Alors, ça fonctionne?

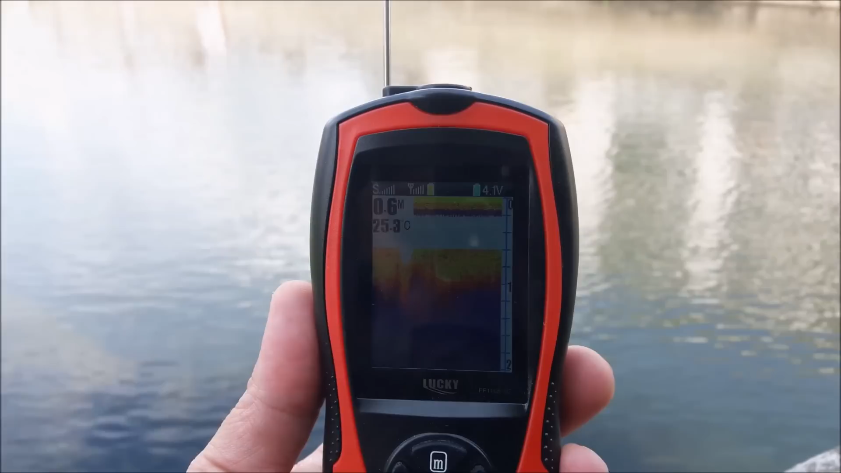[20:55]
On screen: depth 0.6 m, water 25.3°C
Hop, donc le bateau, on voit derrière, il est parti.
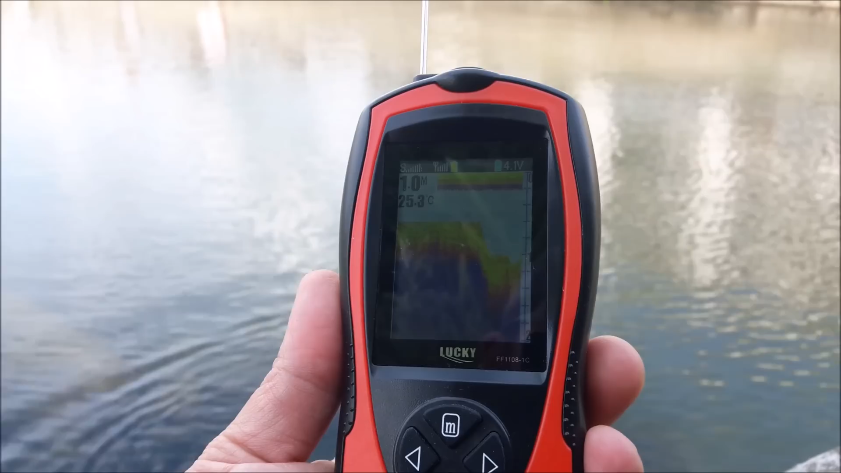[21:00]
On screen: depth 1.0 m
Tac, donc j'avance. Et là, donc on voit en fait que ça fait des bosses de partout.
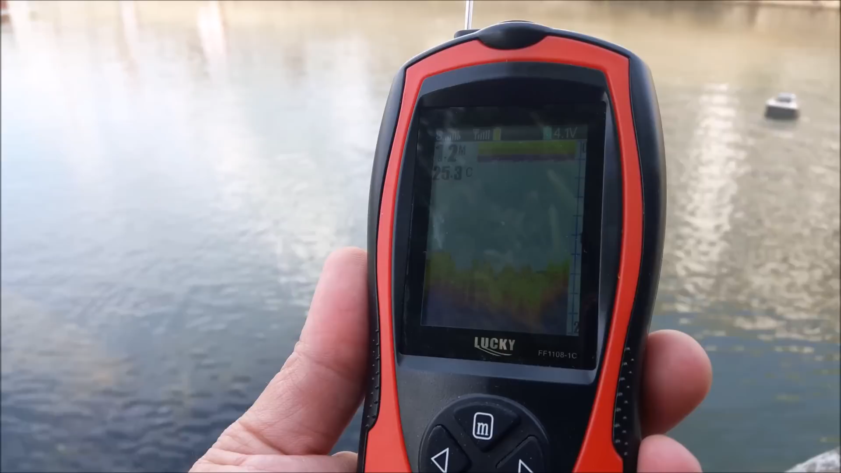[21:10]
on dirait que le fond est tout cassé. Hop, je vais essayer de tourner, prendre en longueur.
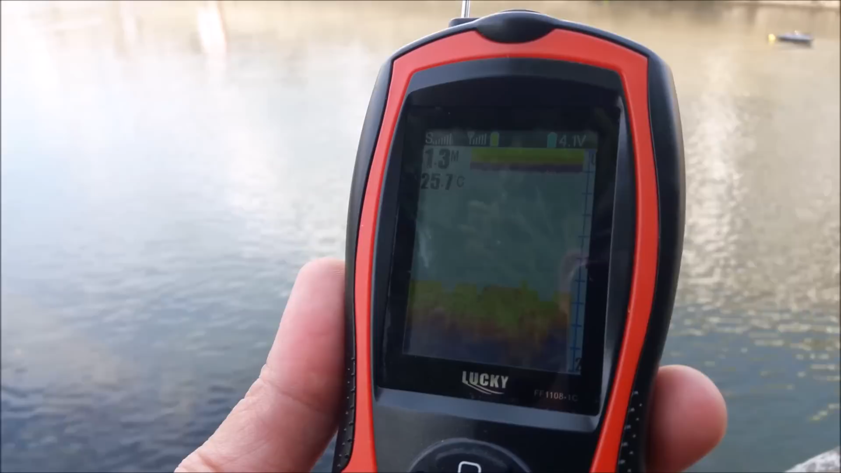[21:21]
On screen: water 25.7°C
Vous voyez, quand on avance, en fait, ça fait des... des bosses de partout. Plein de petits pics.
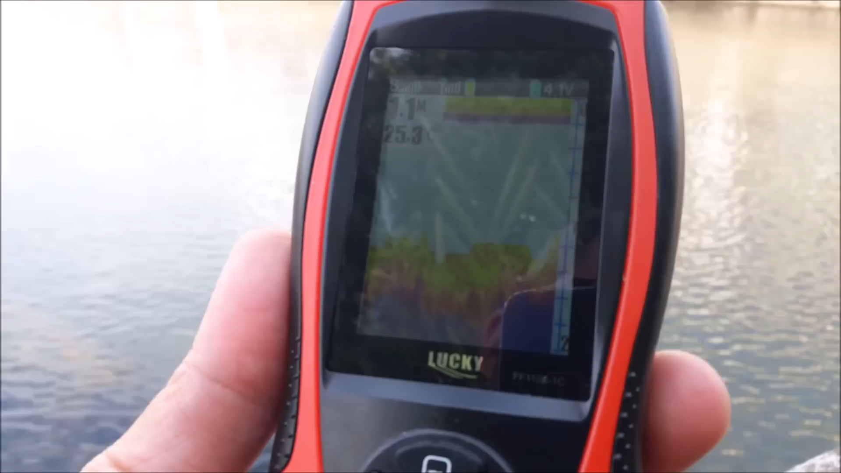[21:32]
Donc, je saurais maintenant que quand je vois ça, c'est sûrement des herbiers.
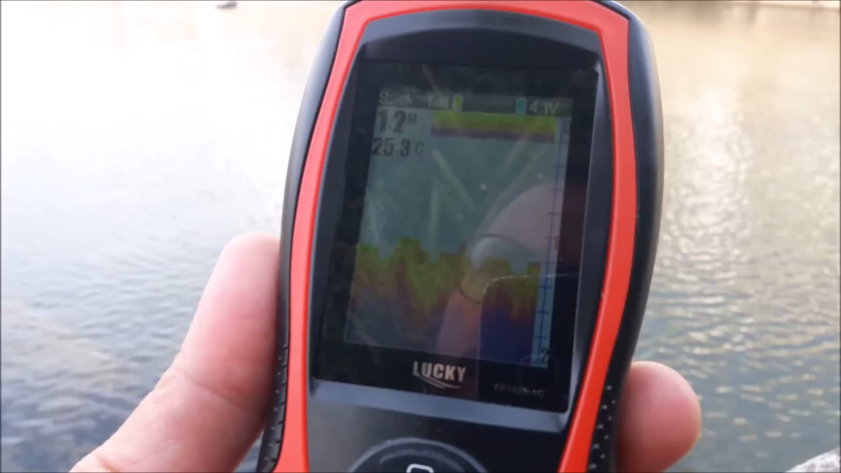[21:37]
On screen: depth 1.2 m, water 25.3°C
Alors, c'est facile à vérifier, après, sinon on prend une canne et puis on envoie le plomb et puis voilà quoi.
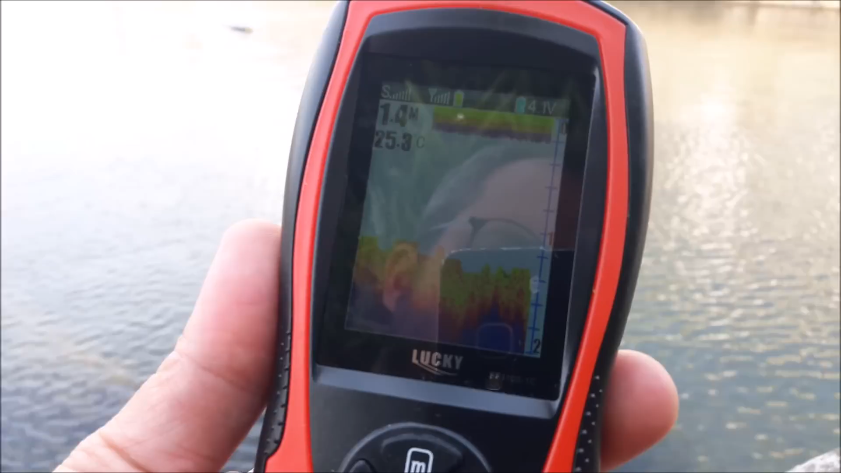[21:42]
On screen: water 25.3°C
mais j'aurais préféré quand même que ça indique par exemple vraiment du vert ou bon voilà, c'est qu'un petit sondeur chinois.
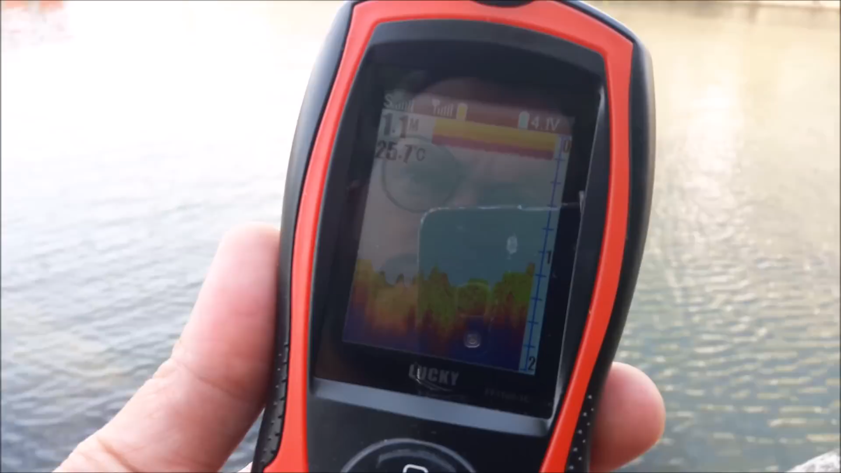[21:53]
On screen: water 25.7°C
Sinon, en profondeur, ça me semble cohérent parce que je sais qu'il n'y a pas beaucoup de profondeur ici. Sinon, vous voyez, avec la boule devant, nickel.
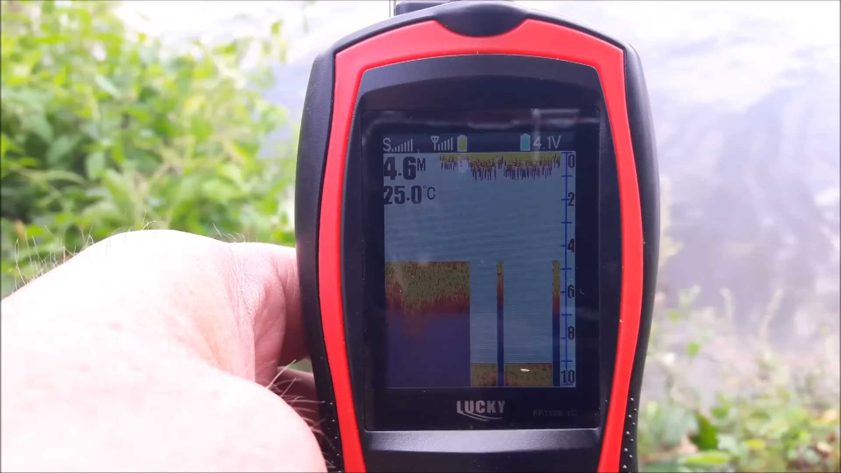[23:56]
On screen: depth 4.6 m, water 25.0°C
Donc là, par contre, il y a du vent.
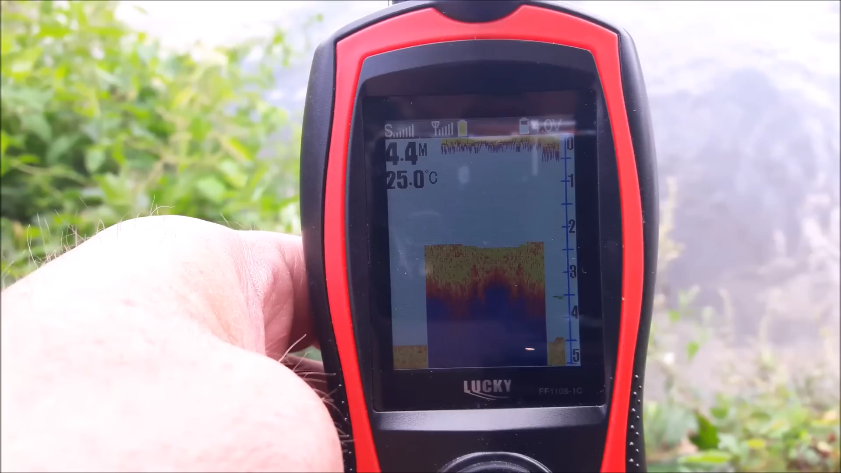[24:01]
On screen: water 25.0°C
Donc là, en fait, si vous voulez, en théorie, on va arriver à une profondeur qui doit approcher les 6 mètres et à un moment, on remonte un truc comme 3 mètres.
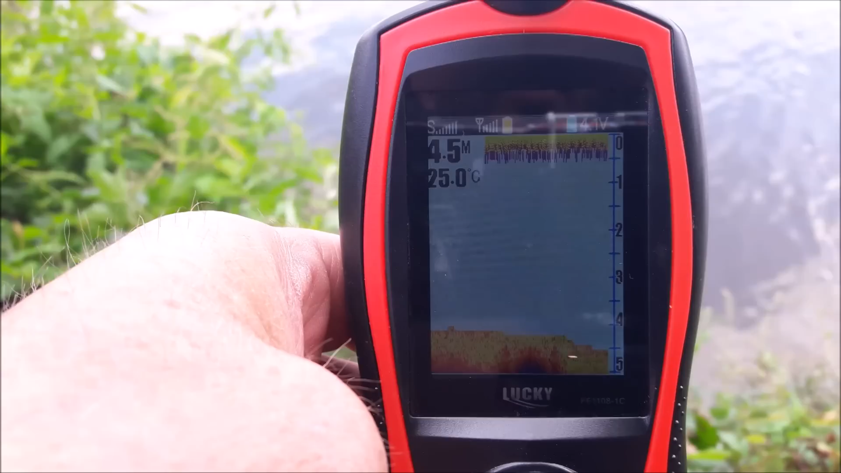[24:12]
On screen: depth 4.5 m, water 25.0°C
Donc là, on est à 4,70, 4,80.
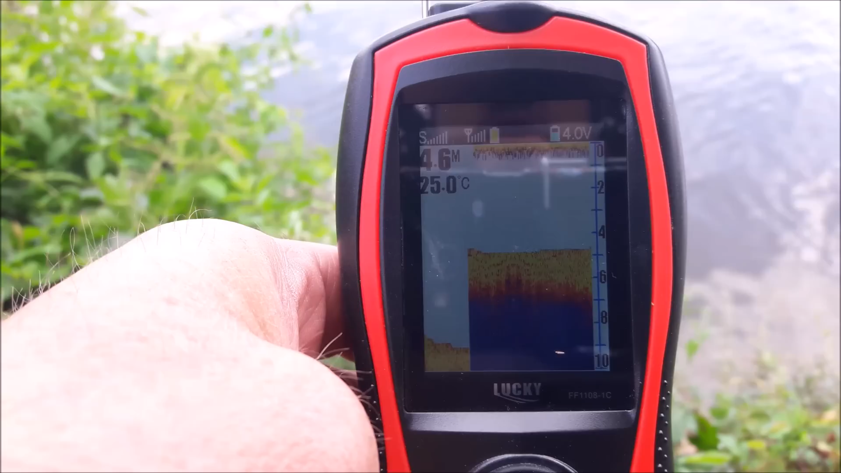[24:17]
On screen: depth 4.6 m, water 25.0°C
Je vais le bloquer en vitesse tout droit. Donc vous voyez, 5,40, 5,50.
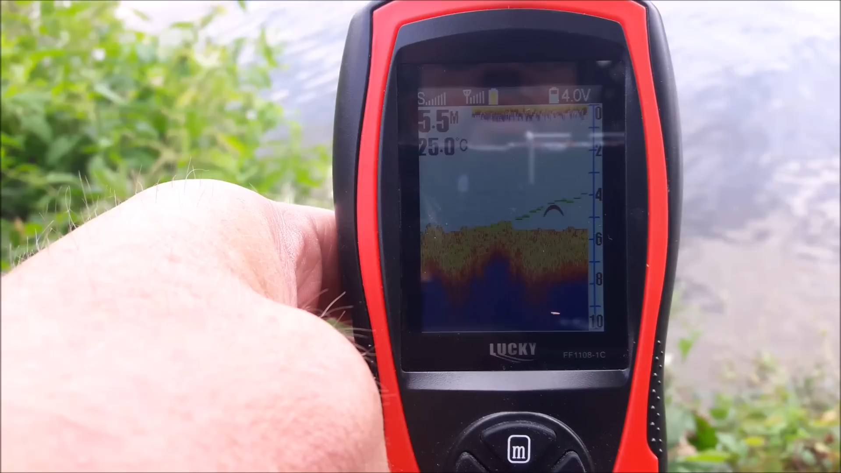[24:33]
On screen: depth 5.5 m, water 25.0°C
Donc ça correspond bien. Quasiment 6 mètres. C'est ce que j'ai avec mon écho.
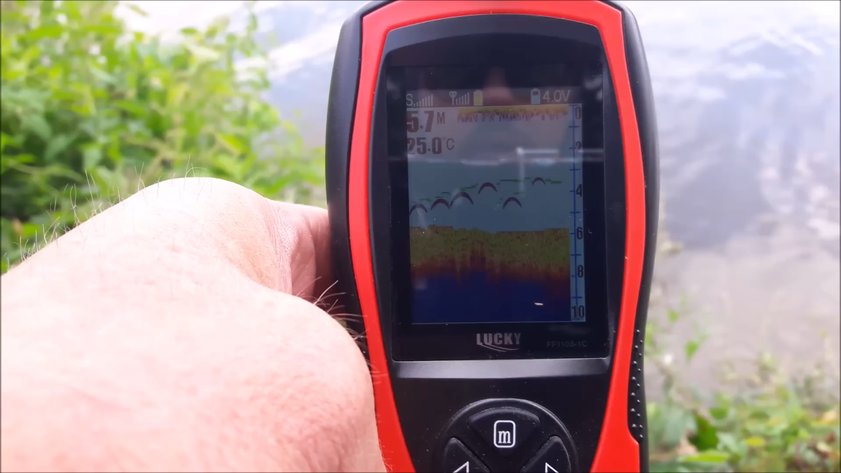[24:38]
On screen: water 25.0°C
Donc j'ai enlevé le mode détection de poissons. J'ai mis mode arc parce que les gros poissons dessinés dessus, en fait, je m'en fous un peu.
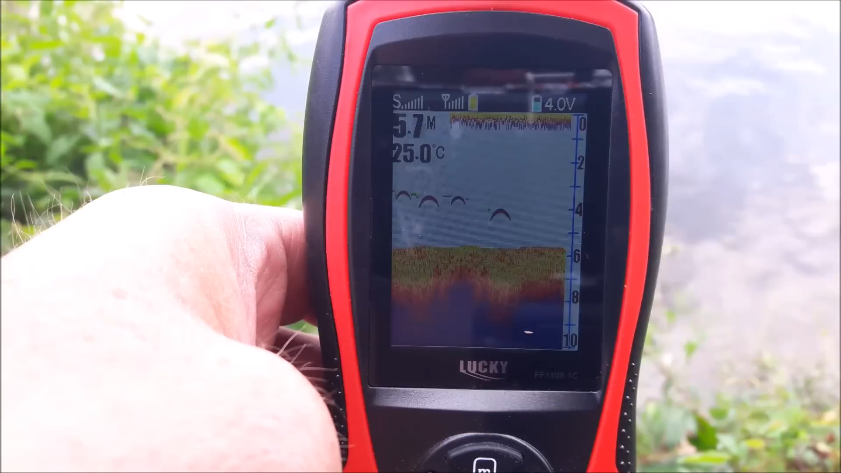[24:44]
On screen: depth 5.7 m, water 25.0°C
Les arcs, c'est quand même pour dire qu'il y a du poisson.
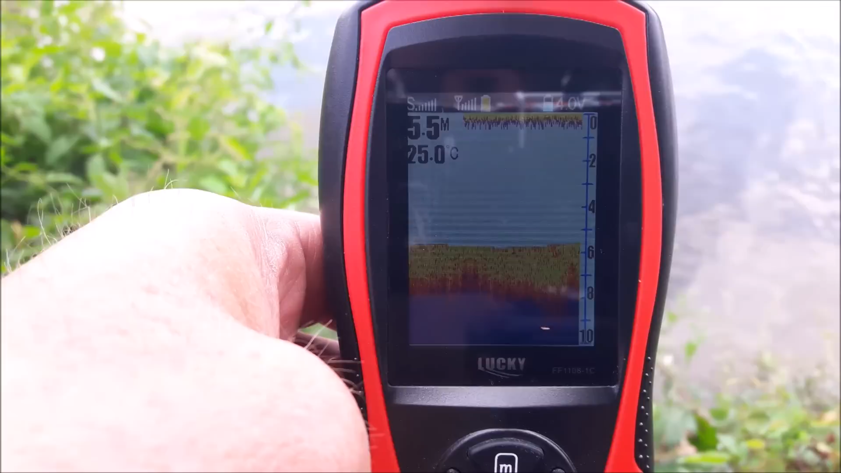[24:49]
On screen: depth 5.5 m, water 25.0°C
Donc là, normalement, dans pas si longtemps que ça, on doit remonter d'un coup. Voilà. Il change d'échelle en automatique.
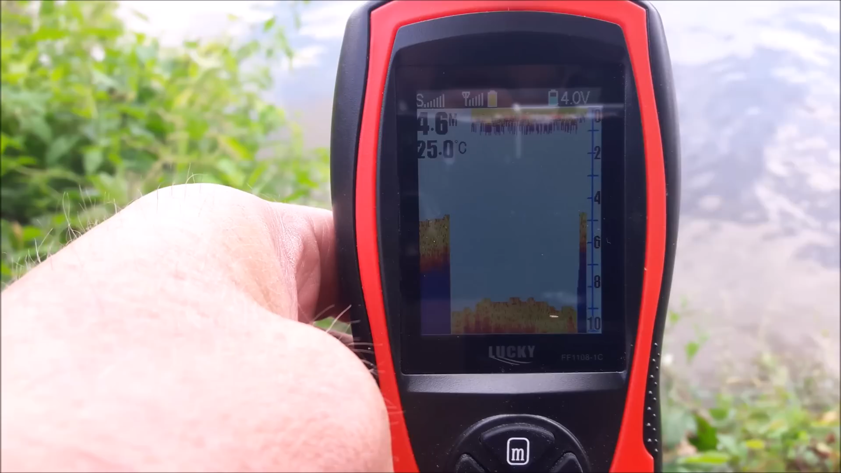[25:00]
On screen: depth 4.6 m, water 25.0°C
4,50.